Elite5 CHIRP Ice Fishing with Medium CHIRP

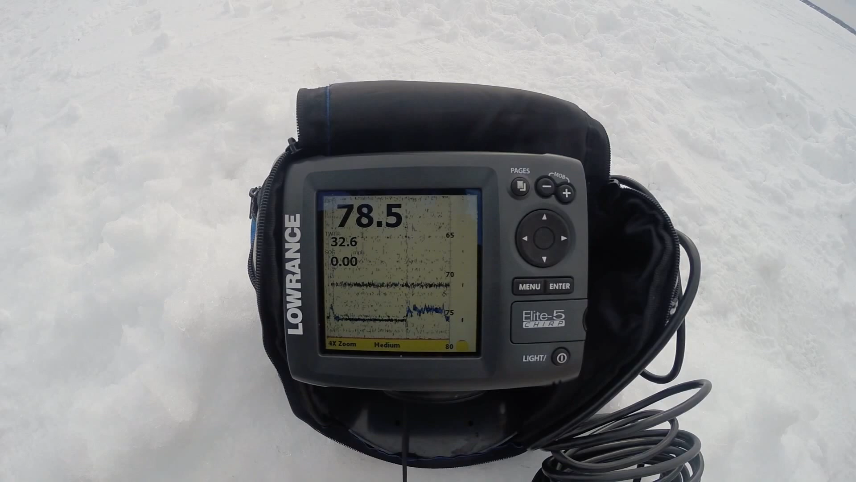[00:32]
But this Medium Chirp has been working very well in this. It's, you know, been about 60 to 90 feet. This is in the 78 right now.
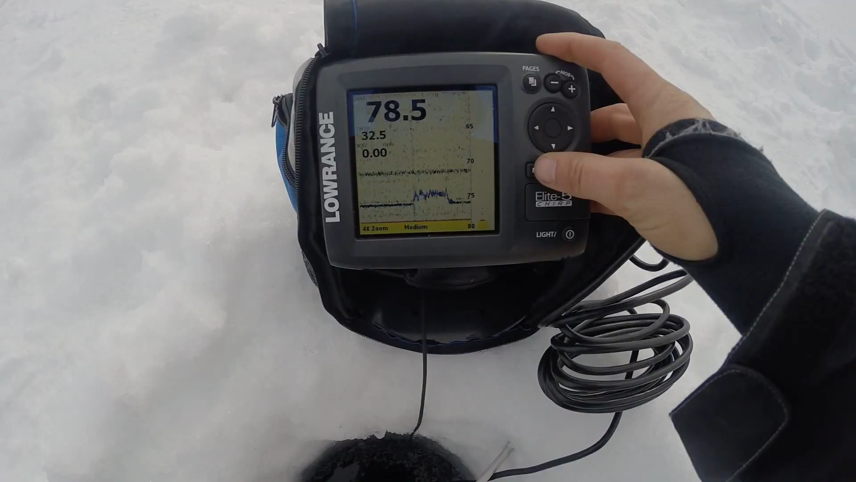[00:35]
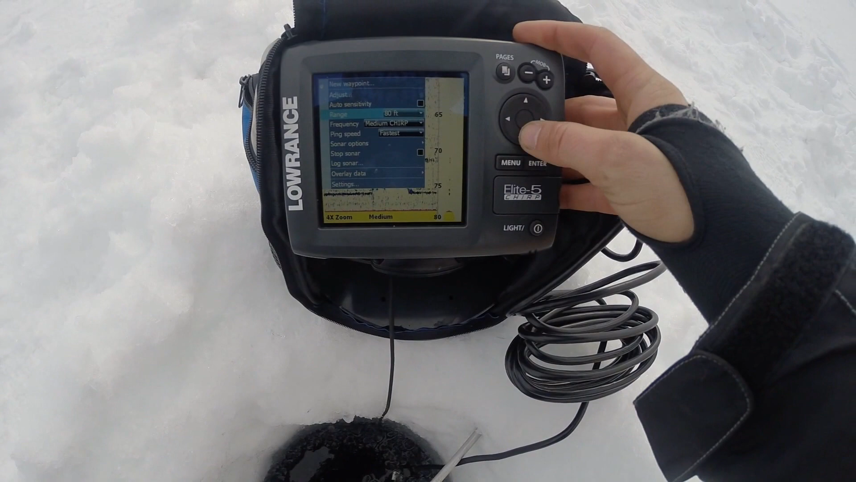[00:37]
I've got my Range on 80, Medium Chirp, Ping is on fastest. Noise Rejection on low. I've had some other guys around me. I'm going to turn that to off now, see if that makes any difference. I've got my Amplitude Scope on down here.
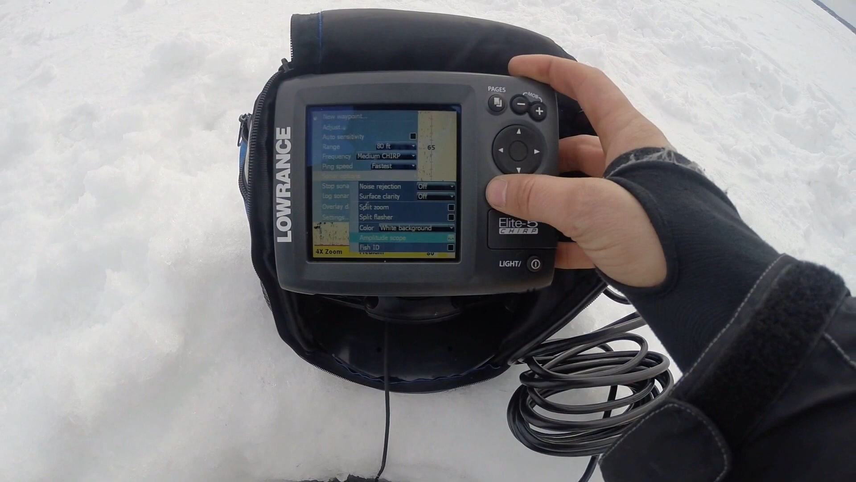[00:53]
And in Sonar here, I have it set to Manual Mode and Fresh Water.
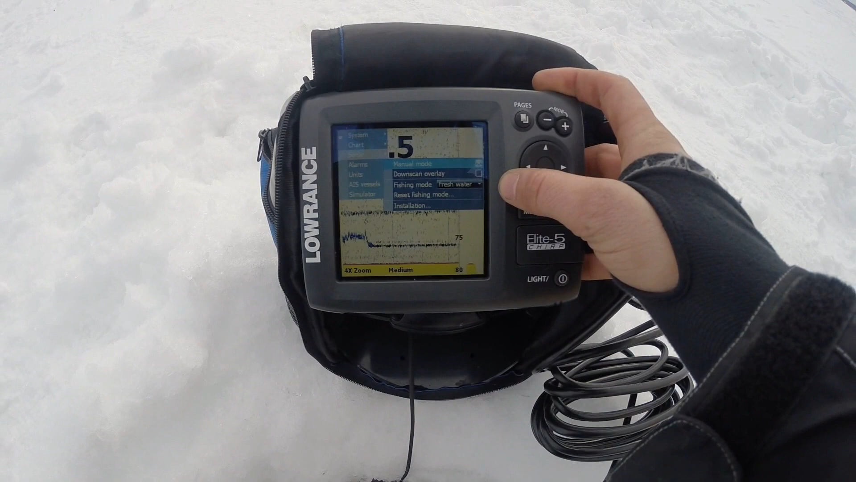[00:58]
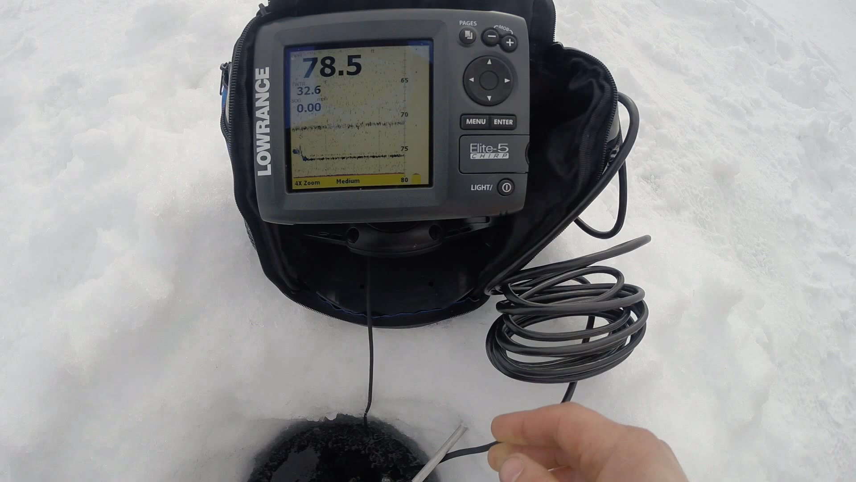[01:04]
And that's the image I'm getting. So it's not too bad. My sensitivity here, 75. And the color line there is at 64.
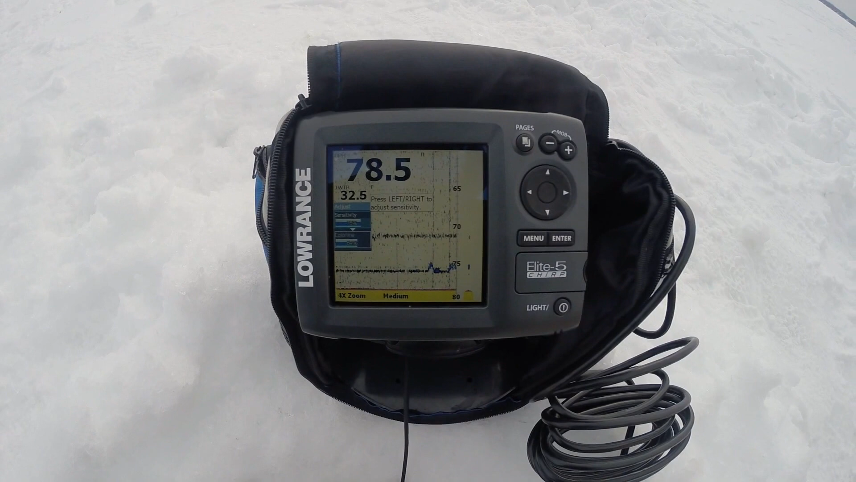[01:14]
And it is quite sensitive at times, depending on where the currents are taking it down there. But I do have a treble hook, trailer hook on here. And I'm actually getting two returns at my lure at some times, depending on how it is sitting in the cone angle.
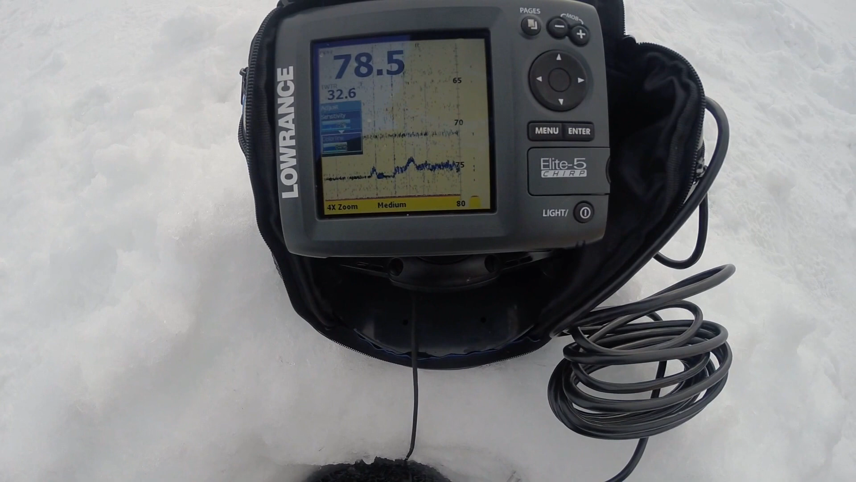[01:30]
So it's very good that way. So in this, you know, anything over about 50 feet, you may want to try the Medium Chirp because the High Chirp hasn't been working all that well.
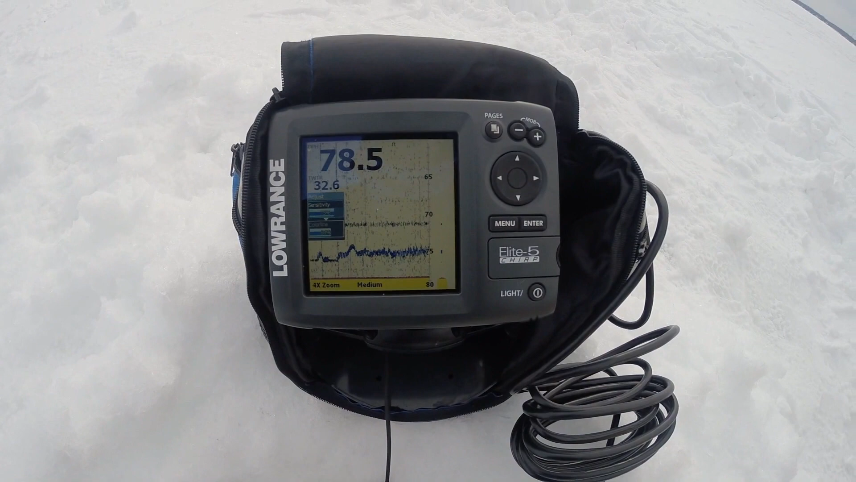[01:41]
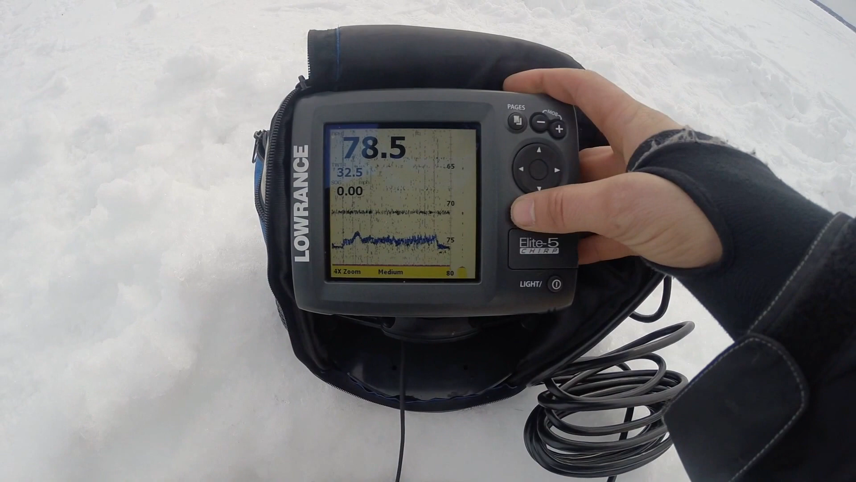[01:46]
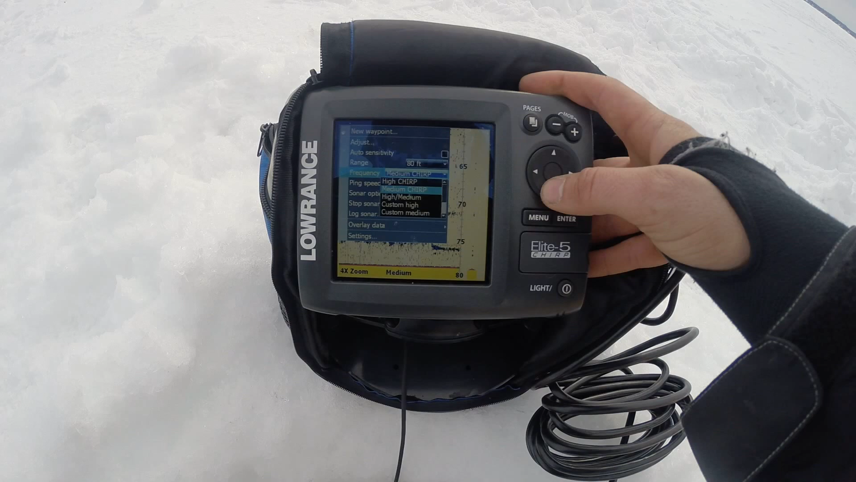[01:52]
There's one other frequency here, Medium High, which I actually really like. Because you can set it up quite well to mark bottom in more detail and mark your lure closer to bottom.
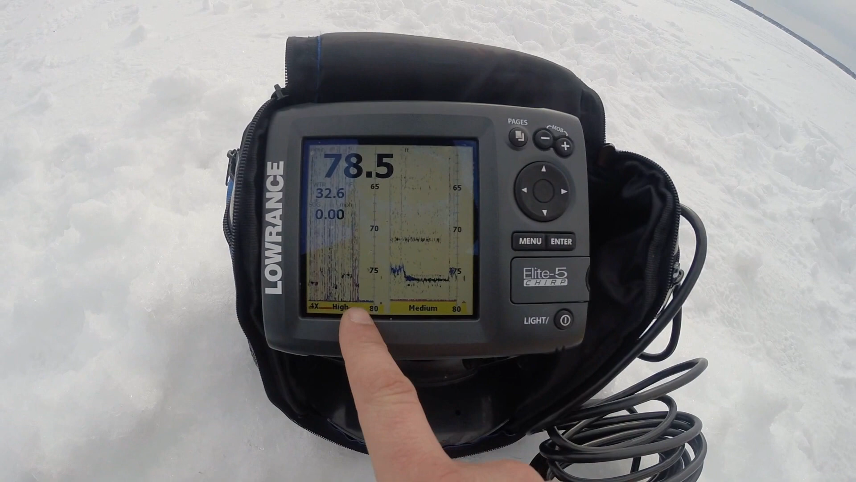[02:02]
The one downside to the Medium is at about a foot away from the bottom, for whatever reason, I lose my lure.
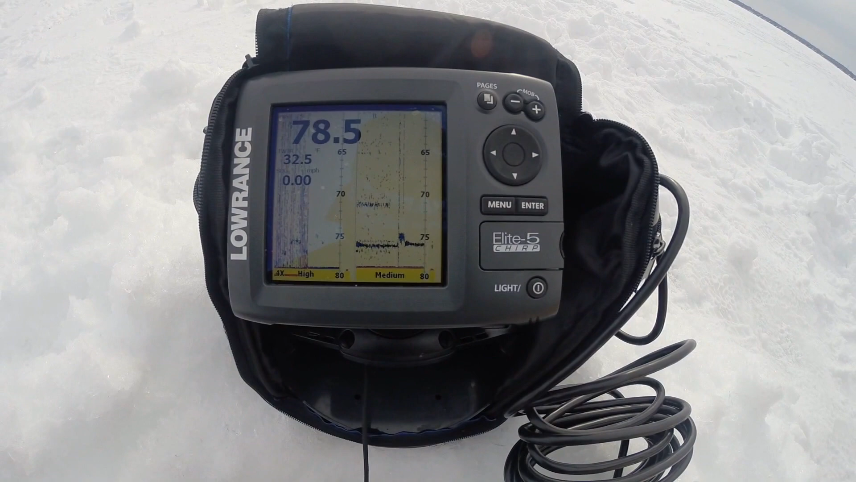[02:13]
So I have to, I can actually let my lure drop down about another foot from the time it disappears on the screen. So that's kind of the one downside to the Medium. Today especially because the fish are hugging the bottom, like they're pretty much glued to it. Now, if you want to adjust in this view, it'll ask you which one do you want to do. So my High is on the left. I'm going to adjust that because I'm not picking up my lure all that well in High.
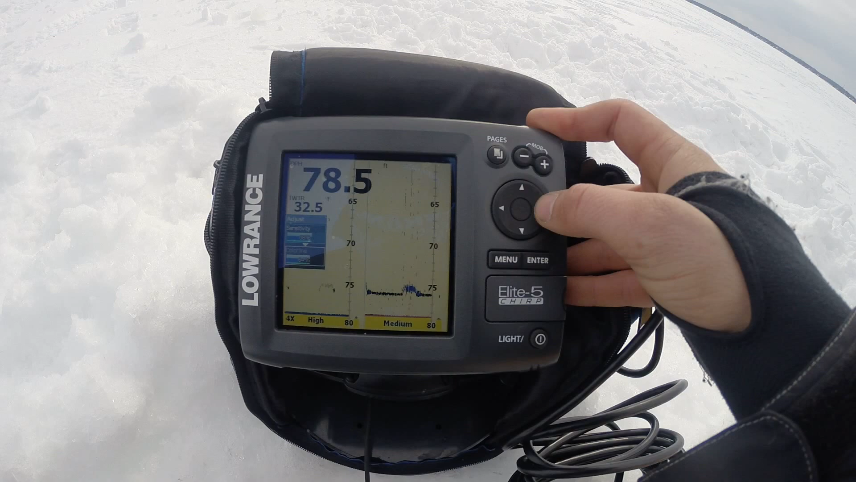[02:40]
So as I increase my sensitivity there, you can see I'm picking it up. And you can actually see the two lines there.
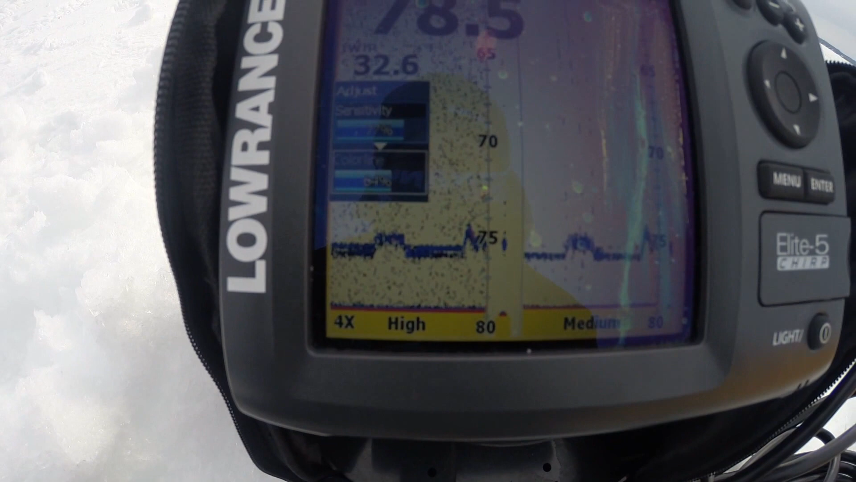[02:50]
That second line is my trailer hook. So the second and the main one there. So that's the type of detail you'll get with the chirp.
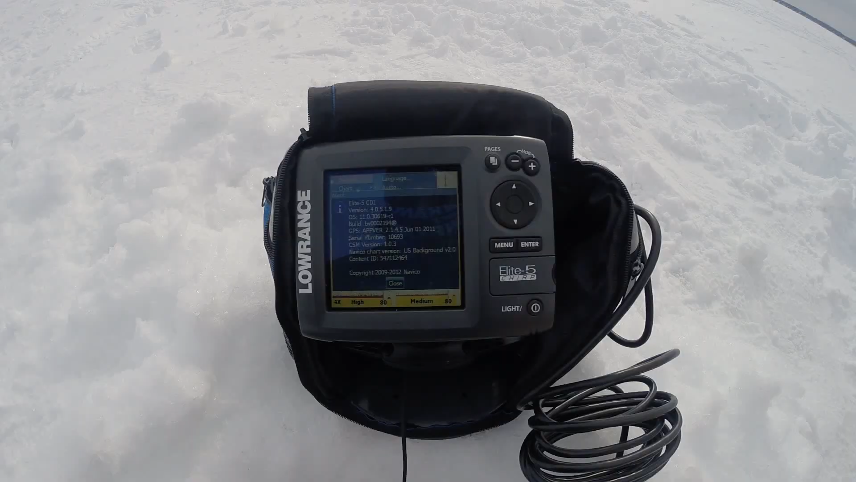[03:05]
One update to my last video. I've done the 4.0 upgrade. The previous videos I've done have been on the 2.0.
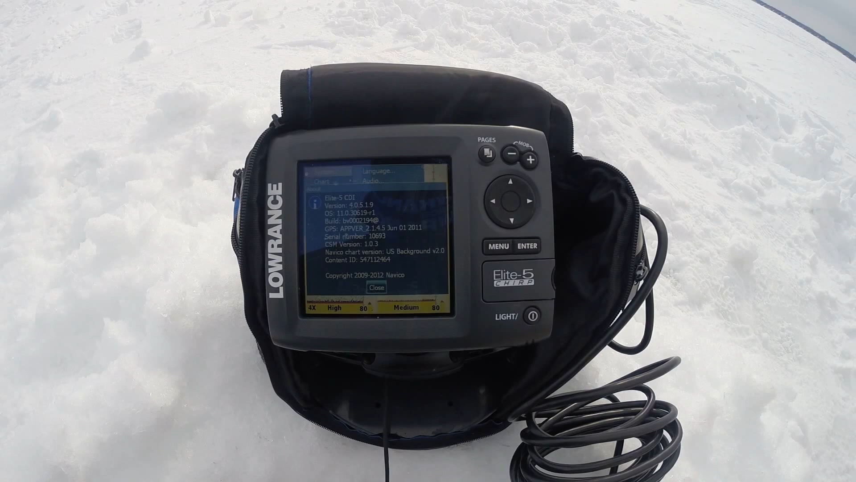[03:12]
And I really haven't noticed any differences whatsoever. So sonar-wise, that really hasn't changed anything on the practical side of it.
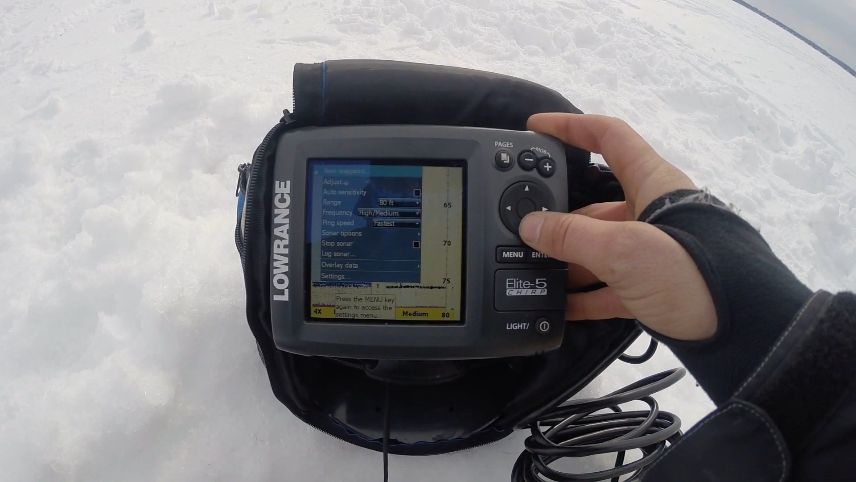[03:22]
They may have made some changes. One thing that looks like they have done is added an amplitude scope here and here. So that definitely helps out when you're using the split screen.